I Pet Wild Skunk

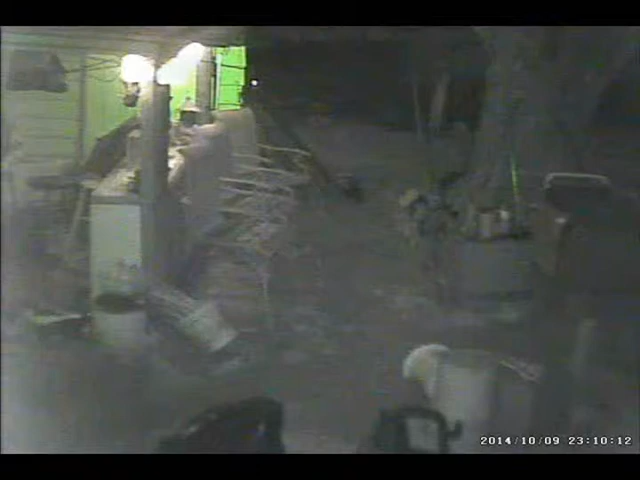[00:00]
okay look at this guy over here he's he's climbing up there to get the stuff i put out there to start the firewood he smells something in there he's gonna knock it down it's a paper towel with italian sausage grease there comes another one and he chases him away and he's gonna get at it